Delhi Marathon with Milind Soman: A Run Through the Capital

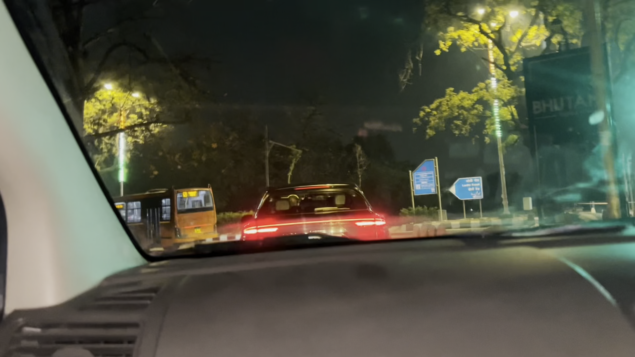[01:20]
1.4 किलोमीटर ही है अब तो ज़्यादा नहीं है लोधी रोड एरा
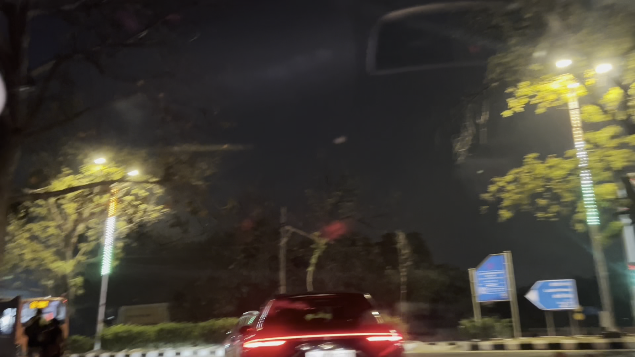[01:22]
और JLN स्टेडियम आ गया गाइस देख रहा
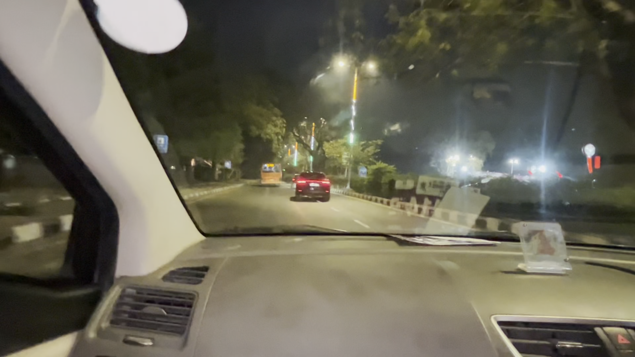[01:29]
हूँ और बस भाई पास में ही है ये पेट्रोल पंप है इधर बगल में भाई JLN स्टेडियम से होगा बिहार